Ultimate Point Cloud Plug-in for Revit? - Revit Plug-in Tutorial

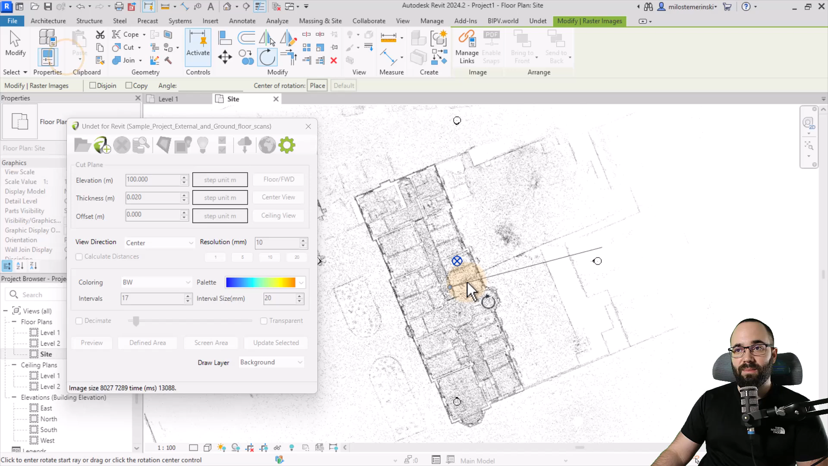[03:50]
And then we can place the center of rotation wherever we like. So I'm just going to place it here and then let's grab it like this
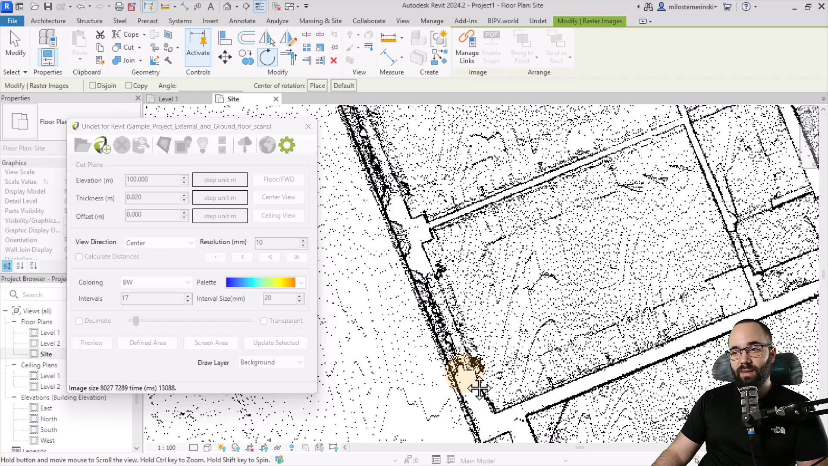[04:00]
and rotate it. So it's going to snap into that horizontal position just like this. There we go. So it's in place. So now once we have our project in place, I'm going to run a section through this. So let's create a section running through the center just like that.
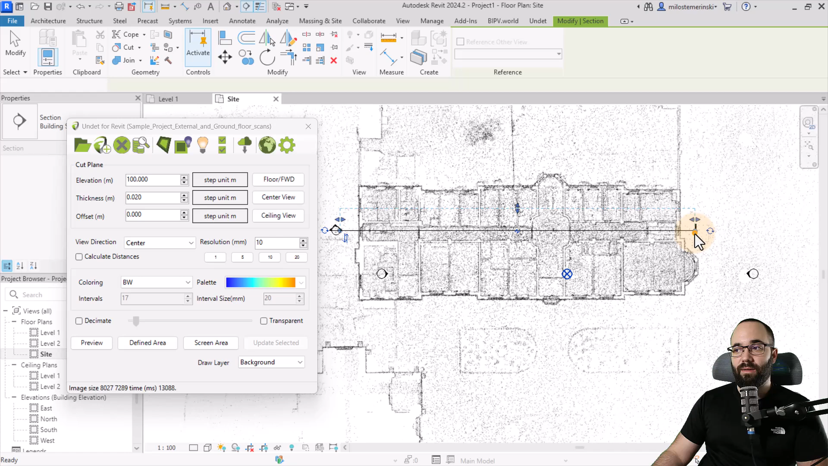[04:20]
So once we have the section, we can open it up and it's going to show us all the section.
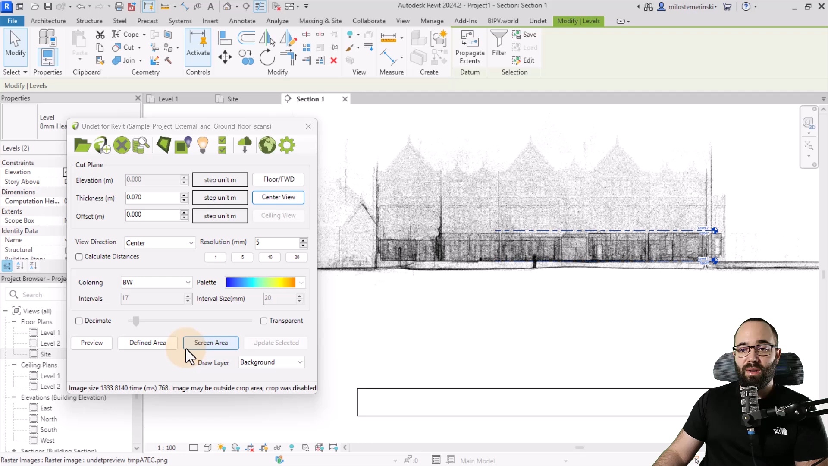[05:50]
And for coloring, let's stick to black and white just because it's a section. So I don't really need any color. And then instead of going to a preview or something like that, we want to go with the fine area because I don't need everything. I just need the inside of this building. So if I go here to define area, click once,
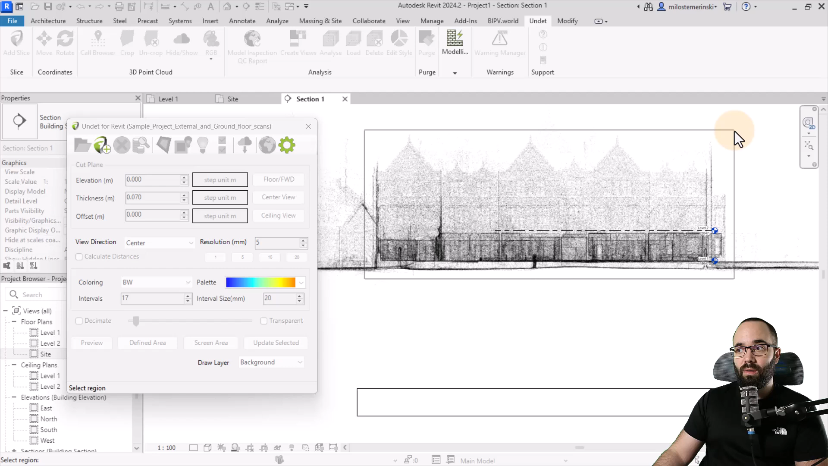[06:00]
hold, expand just like that, release. And now it's going to be generating that new raster image. Now we have this new raster image and it's exactly what
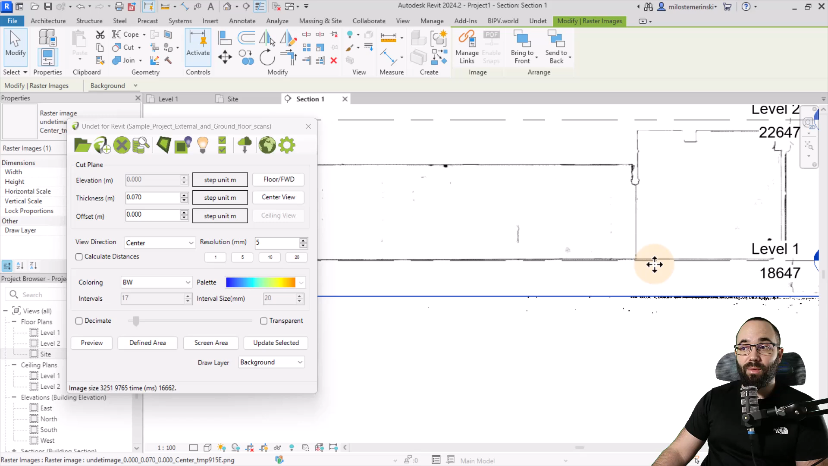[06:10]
we need to be able to precisely position this elevation.
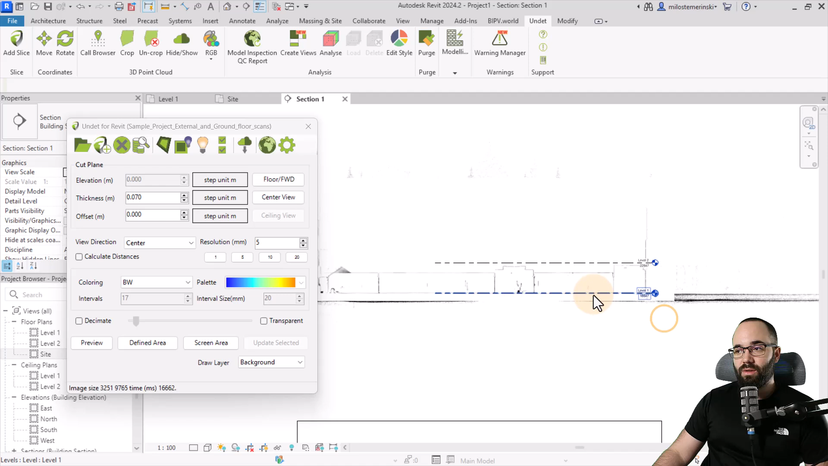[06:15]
So if I deselect that, select the elevation and now or the level.
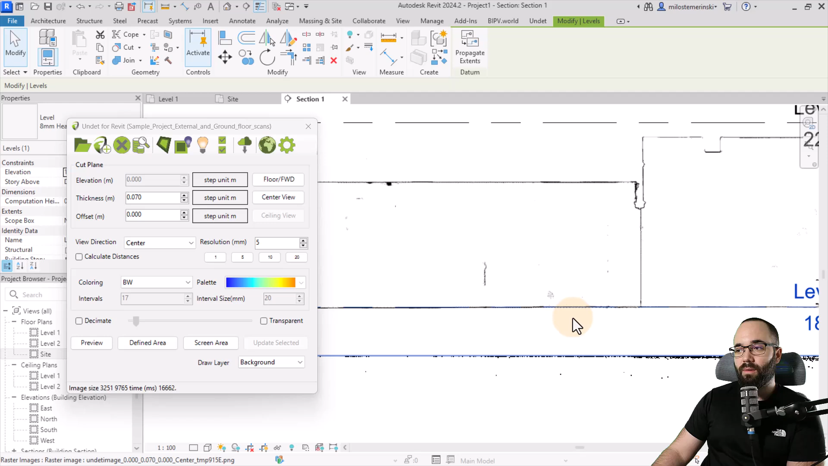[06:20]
And now I can just kind of fine tune its position for level two. I'm just going to place it as is because we do not have an interior point cloud generated for the second level.
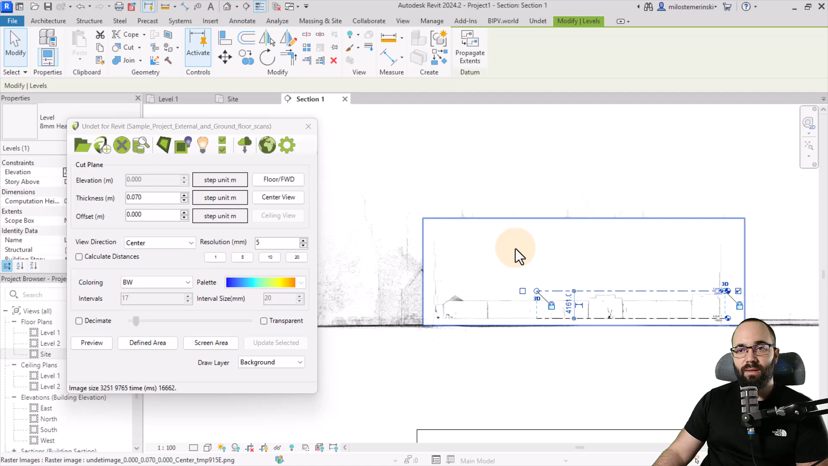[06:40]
And we can fix that by going here to raster manager. And I can say, okay, this one, I don't want to see.
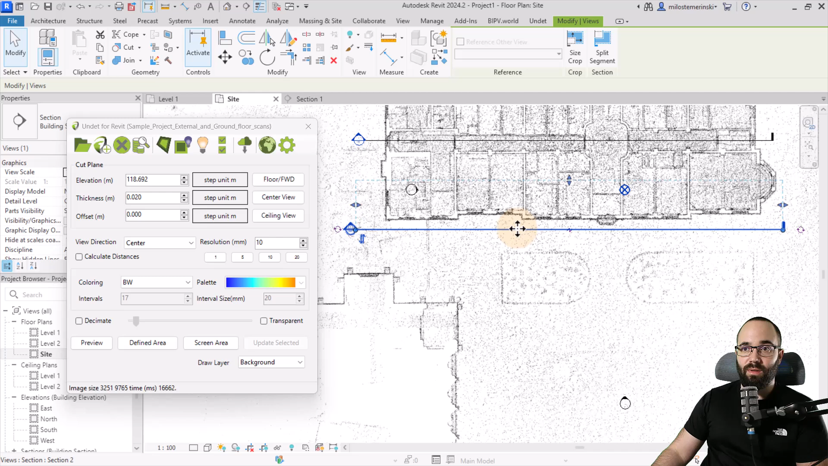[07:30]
Or we can go perhaps up to here. Okay. So this is going to give us the extents or the envelope of what this section is going to grab. And now to create an elevation view for that, we can come to this section view.
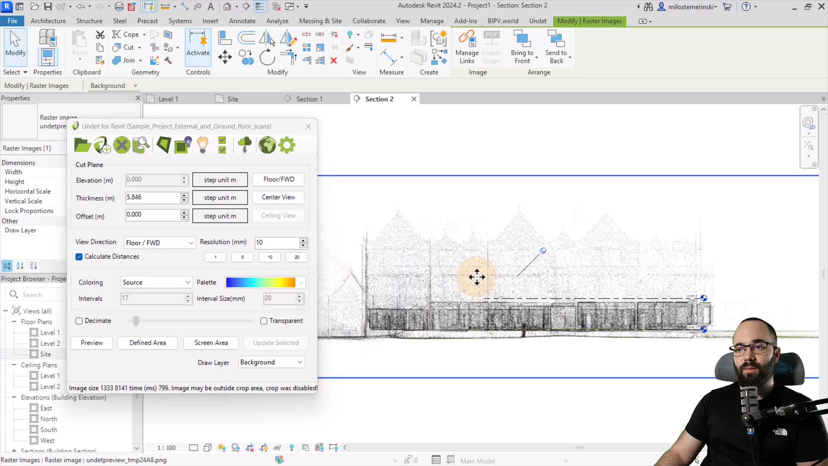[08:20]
And now let's use a defined area.
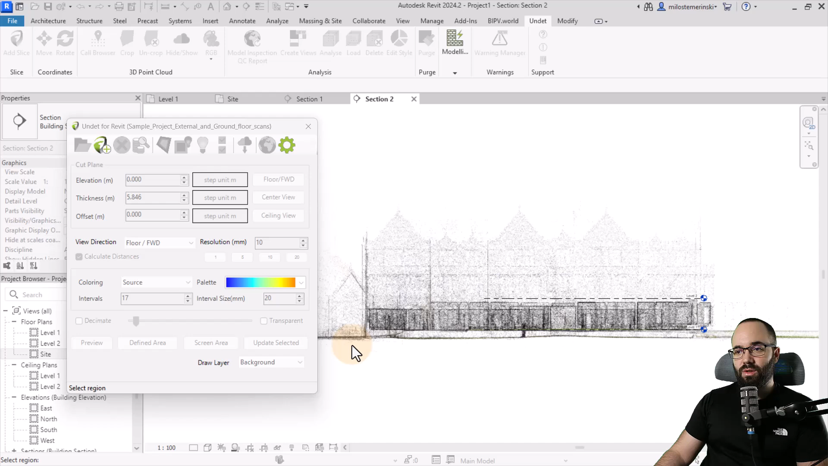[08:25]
So let's go like this. And this is what we get.
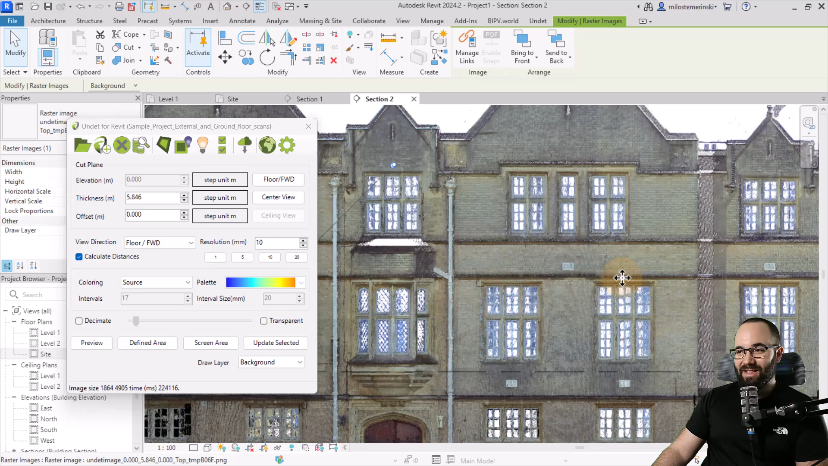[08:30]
As you can see, it looks really, really good. We have a clear image of the front facade of this building.
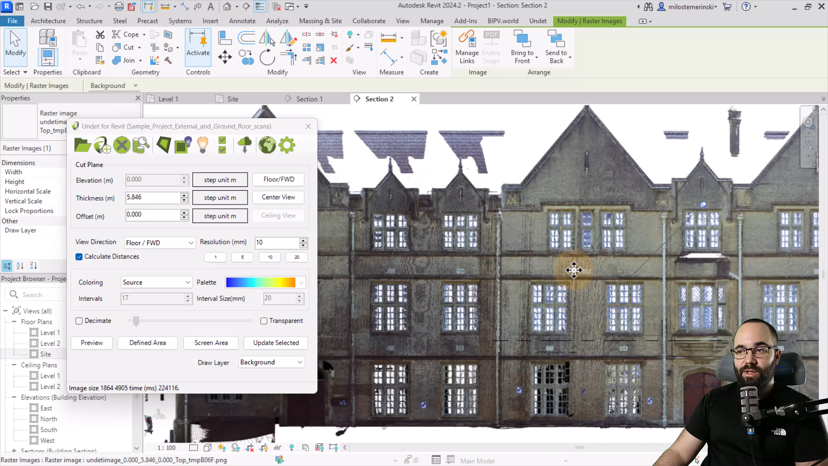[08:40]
And of course, you can define it even further. So what you can do, as you can see, okay, I want to see a particular detail in higher resolution. And then you can set the resolution to, let's go with five. Let's cancel this processing. So I'm just going to set that to five and then define a smaller area.
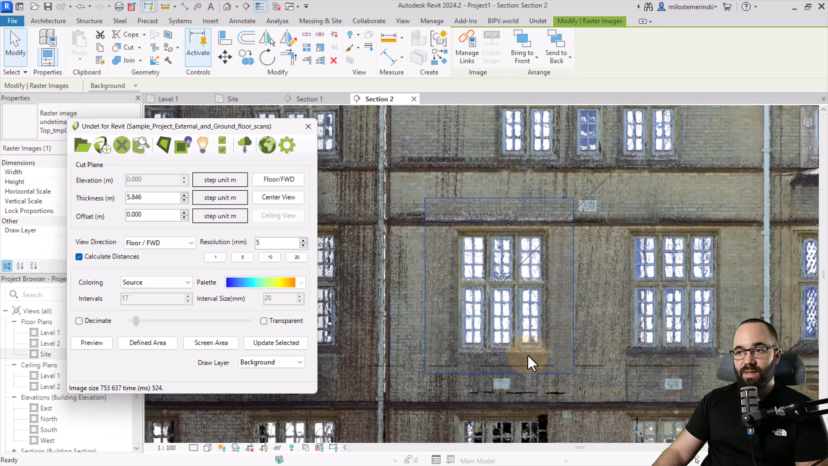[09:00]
And it's going to give us quick rendering or a quick raster image of that particular area. So you can use this to better define certain areas of your point cloud. And now let's try to make a ceiling view. So I'm just going to open up a level one ceiling plan.
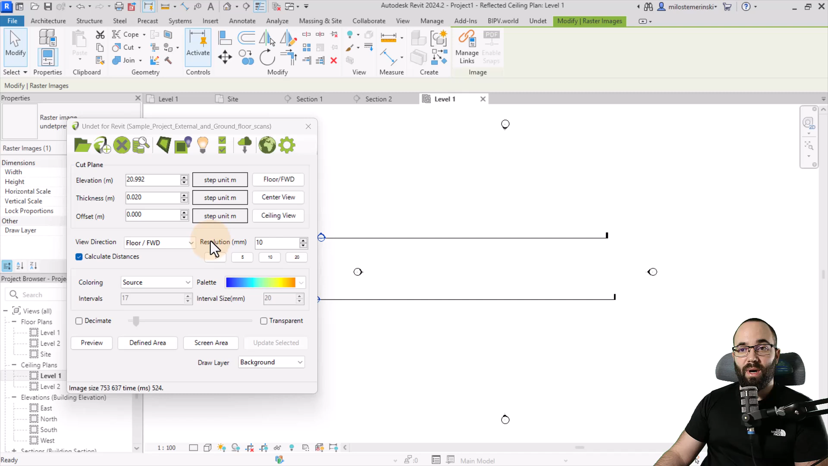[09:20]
So I'm going to set this to ceiling view. Let's run a quick preview just to see what that would look like. There we go. And now I can do an even better one. So I'm just going to set the resolution to 10.
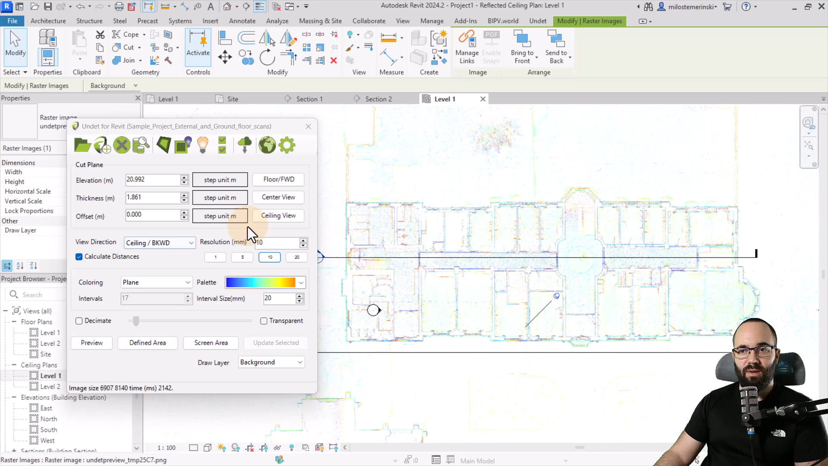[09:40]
And then let's define an area. And quickly, let's see. Yeah. So here we want to make sure it says ceiling on the view direction. Coloring, you can do plane.
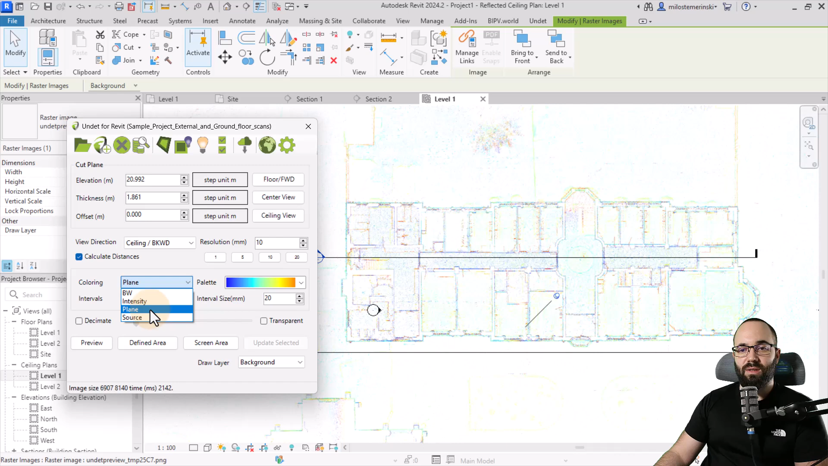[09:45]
So it's going to show a bit more depth. And then let's define the area like
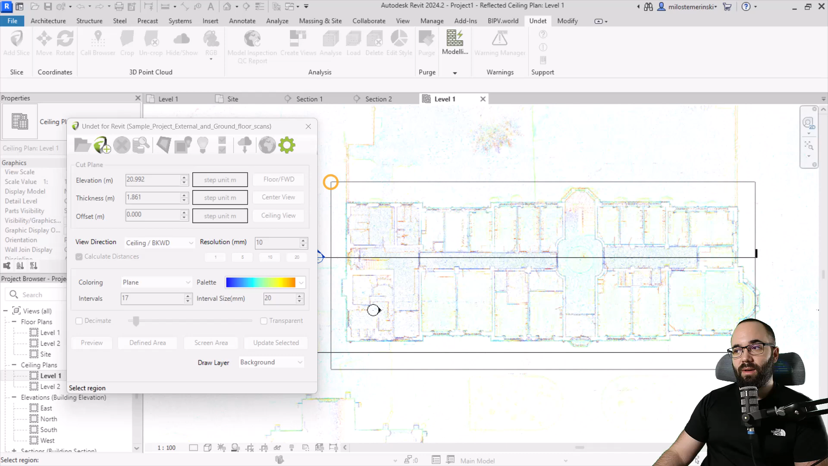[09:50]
that and see what we get. And this is the result. So when we set the coloring to plane, it's going to give us different colors depending on how close or how far away that plane is from the camera or from the slice of that view.
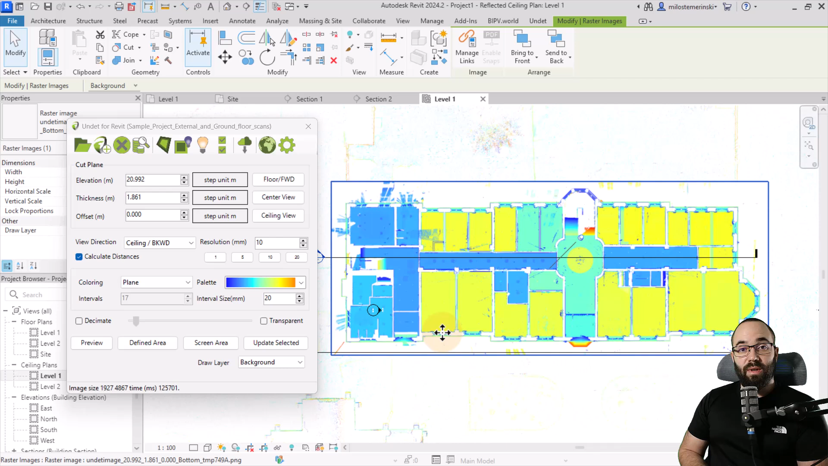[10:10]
So if your goal is to model this building now in Revit from that point cloud, we now have more than enough data to get along.
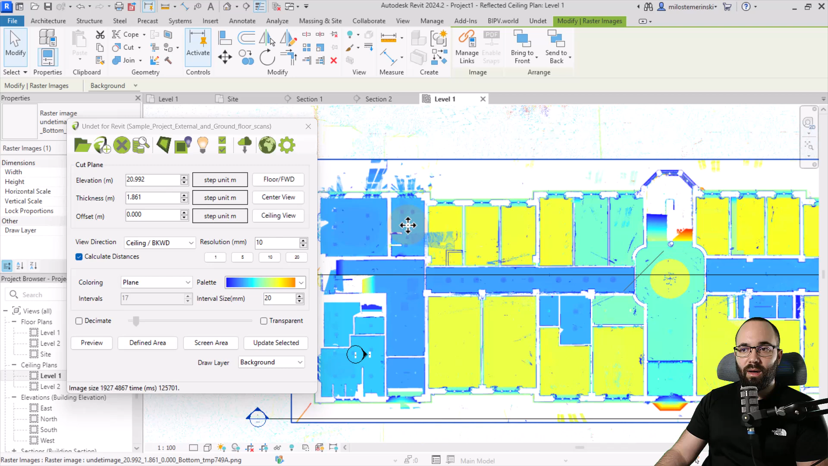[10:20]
And we can just use these raster images. So that kind of completes the point where we don't really have this overly heavy, overly heavy point cloud model. We just have a few images and we use those. And we can, of course, always get more images from the main point cloud.